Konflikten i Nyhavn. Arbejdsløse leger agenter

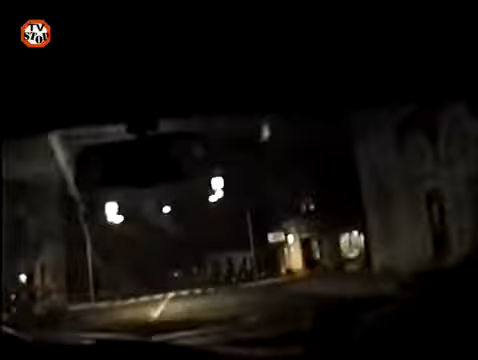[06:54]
Det er vogn 1, vi har overhovedet ikke kontakt til ham, men vi prøver at køre ned langs havnen, for vi har haft udenemmelsen, at han har taget ind af sidevejen i skiften. Ja, okay, så kan der være en forhold til at stående af, når han er overhovedet. Ja, men vi kiggede over mod armer, og så så vi ham heller ikke.